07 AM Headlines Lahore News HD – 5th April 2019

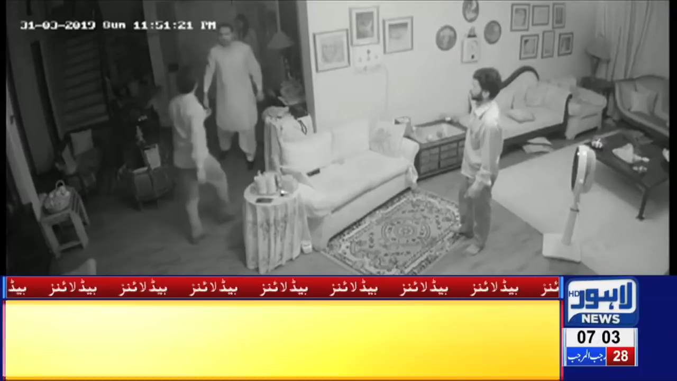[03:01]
گھر میں گھس کر خاتون پر باہیمانہ تشدد فوٹیج لاہور نیوز نے حاصل کر دی تشدد کرنے والا فرد لیگی ایم پی ای لیاس گجر کا بیٹا آمیر گجر نکلا